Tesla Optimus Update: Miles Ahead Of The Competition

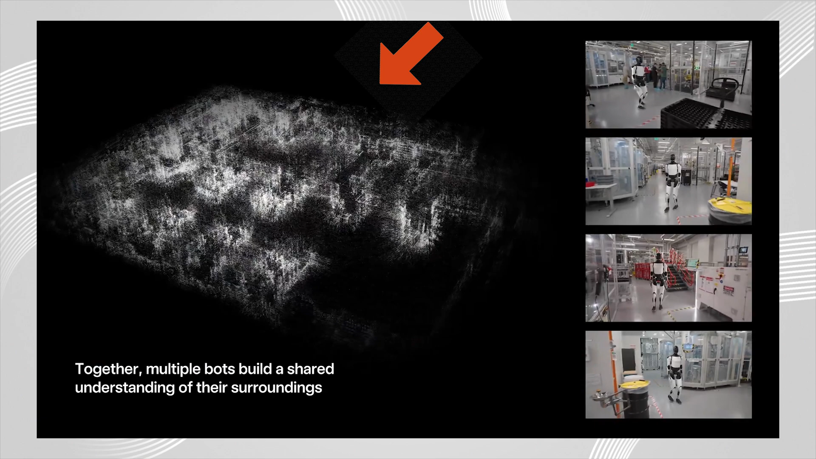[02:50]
it's a method commonly used in computer vision that allows robots and other autonomous vehicles to build a map and localize itself on that map at the same time in the event that there is no GPS. It's also like, so basically, it's like a 3D Google maps or Apple maps.